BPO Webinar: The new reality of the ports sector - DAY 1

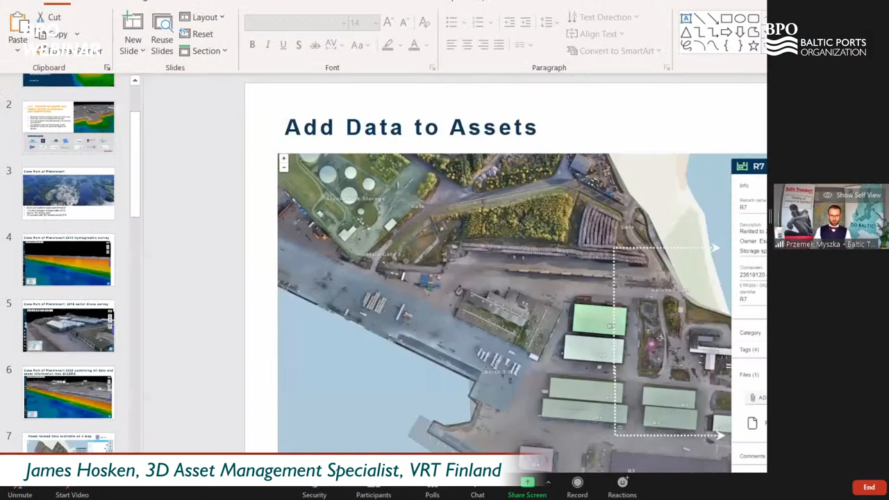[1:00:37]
Is that better? Can you see it now? Yes, I can see it. Awesome.
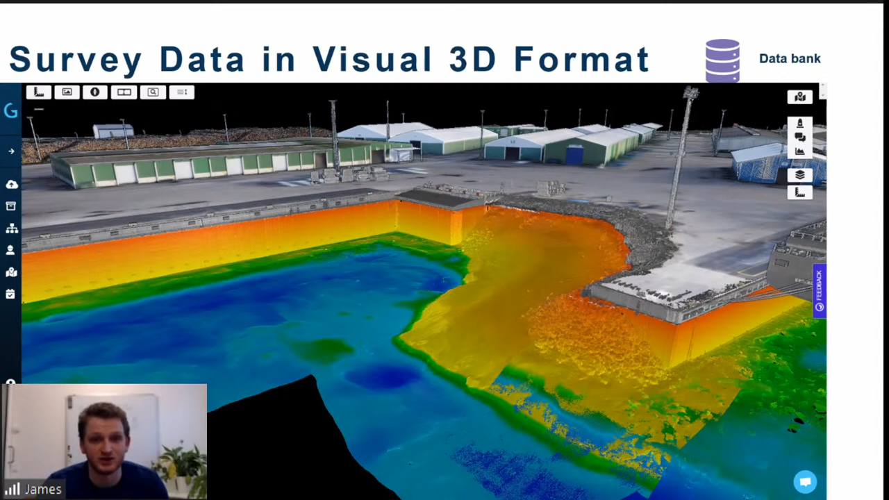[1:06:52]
And you can see here on the near shore, we've got the multi-beam sonar surveys, which cover all the underwater structure. And then we've got the drone models, which we surveyed on top of that as well. In the 3D, you've got some really cool options that you can do. So you can add comments, repairs, assets. So I can see here they've got all their bollards listed here.
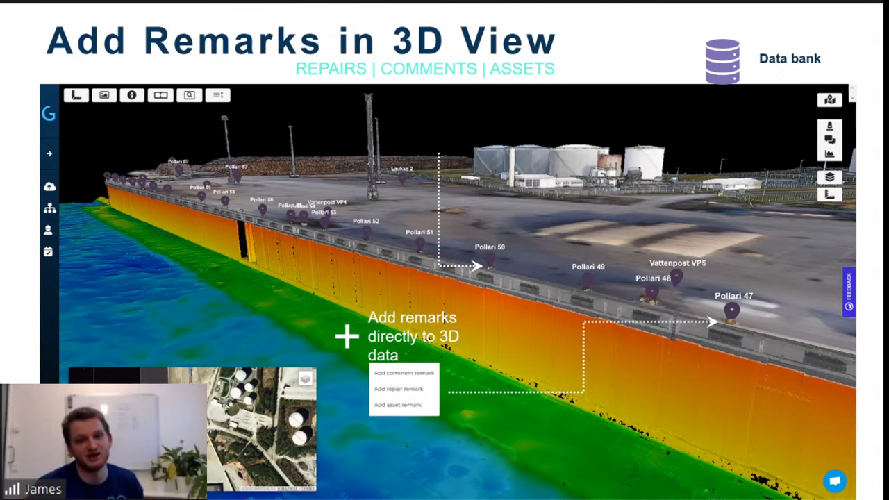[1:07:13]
And if you notice any repairs that need doing, or any asset information or any comments you want to make on the 3D data, you can do that from inside the 3D viewer. It also allows you to make measurements. So if you want to do specific type of calculations, measuring distance, for example, you can do that. So a good example of this here, as you can see, they're measuring the bottom from the seabed up to the top of the key wall. And we have quite a range of measurements that you can use in Gistro.
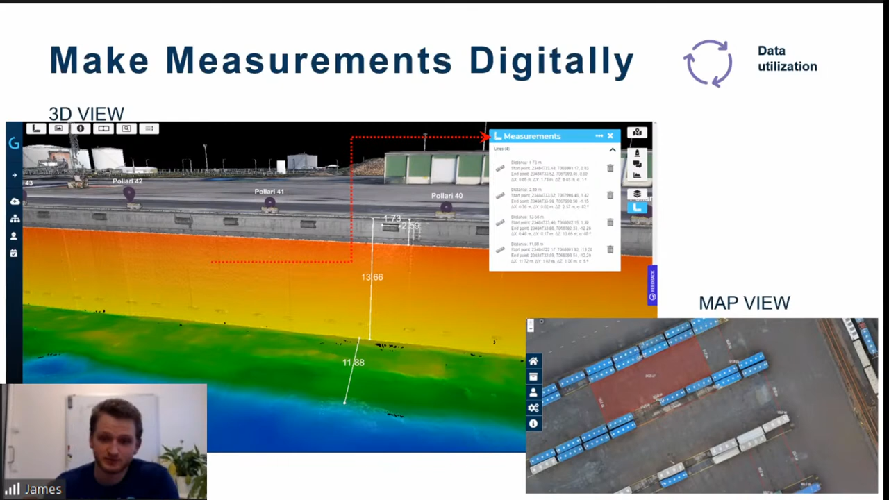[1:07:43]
So for example, here we have a cross section and all the measurements that you use.
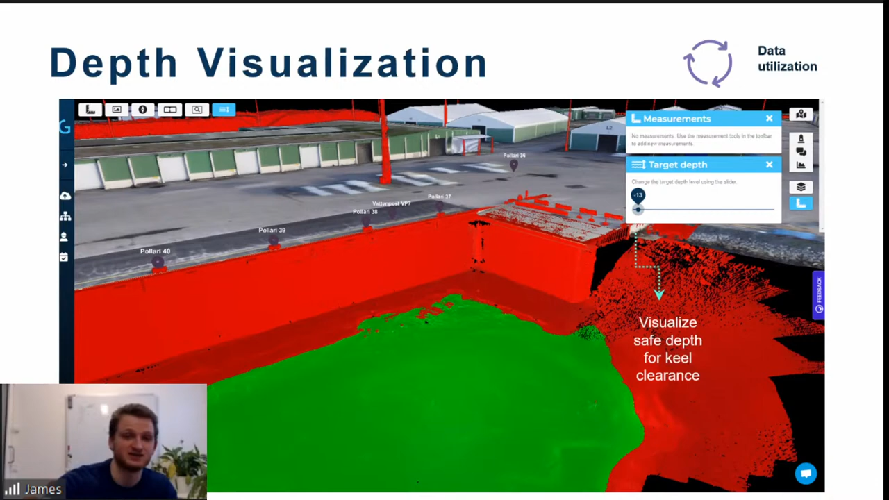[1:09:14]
So all the areas below and above that area will be displayed. Most importantly, with this depth visualization tool, it relates to volume calculations. So dredging is obviously a really important part of a port's life. So in GISGRO, we can actually calculate certain areas of volume. So if you go to the measurement tools and then click on volume calculation,
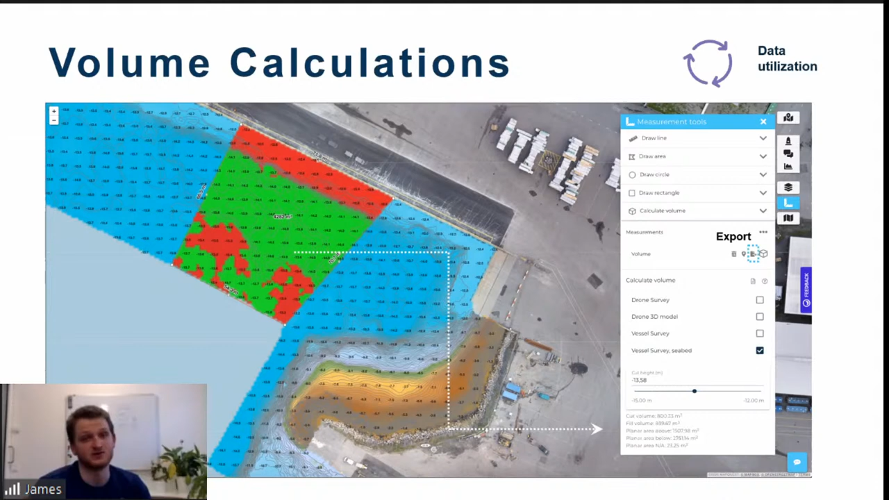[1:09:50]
And then once you select the cut height, it will tell you the cut volume, the fill volume, the planar area. And again, this can be exported into a DXF. So if you have some type of dredging software, this file can go straight into that. Comparison to data sets. So we routinely survey the same areas every year.